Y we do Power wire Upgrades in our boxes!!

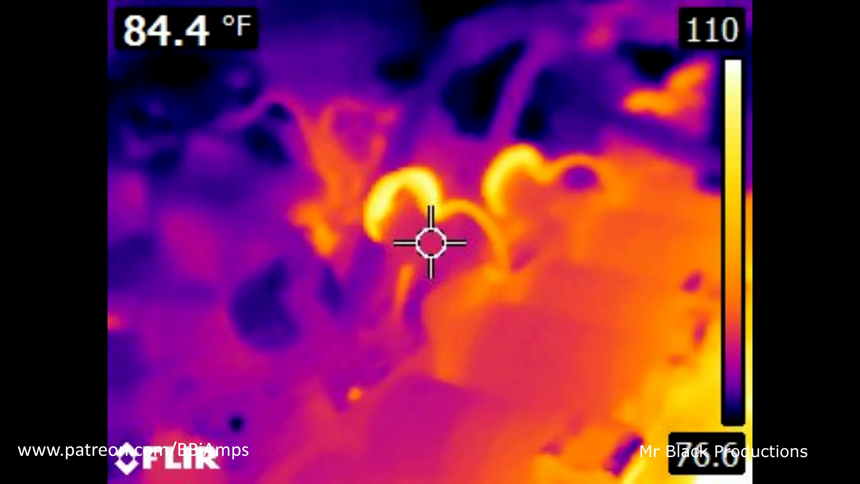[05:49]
On screen: spot 84.4°F
and how they they get hot when get the camera to
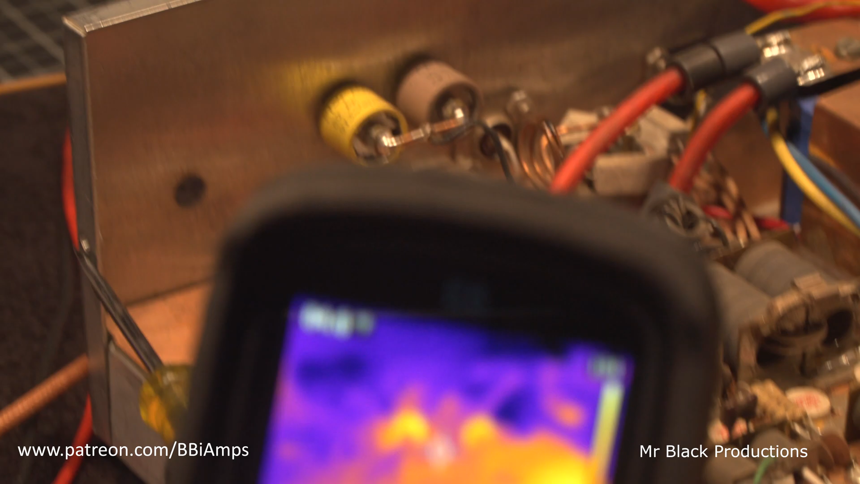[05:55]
focus here we're not going to have a
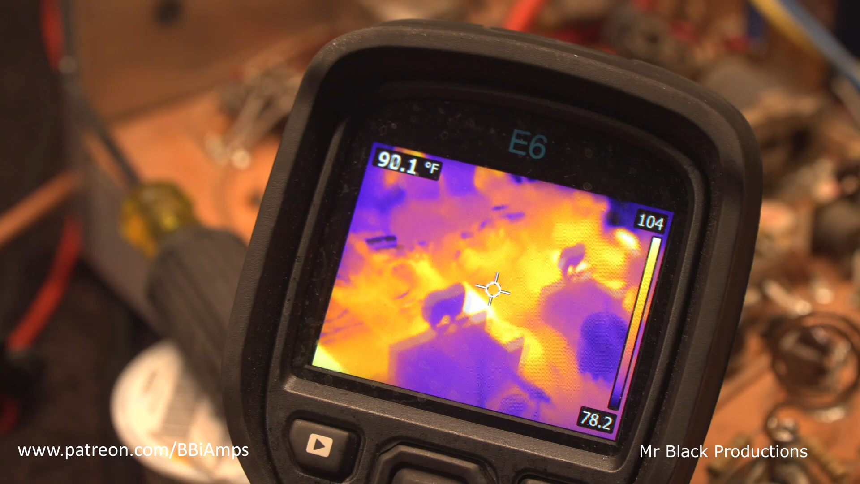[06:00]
On screen: spot 90.1°F, scale top 104°F, scale bottom 78.2°F
conversation about how the five watt resistors get hot and why they need to be bigger that's for the next video